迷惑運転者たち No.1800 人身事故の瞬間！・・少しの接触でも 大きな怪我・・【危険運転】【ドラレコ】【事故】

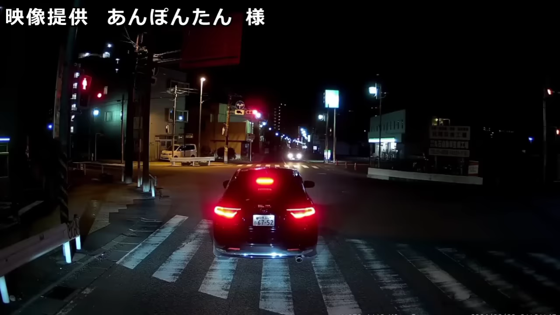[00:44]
頭悪そうだもんな。信号無視だろ。まあさっきのとこれとだ。おまわりさんよ、映像でなんとかせよ。おめこんなのよ。神奈川は頭悪いのしかいに、あ、俺もカットすいません。そこも今タイミング的には微妙に赤信号に突破してるね。もうあそこは止まってんのか。行くなら徹底的に行けよバーカー。2人か3人乗ってたな。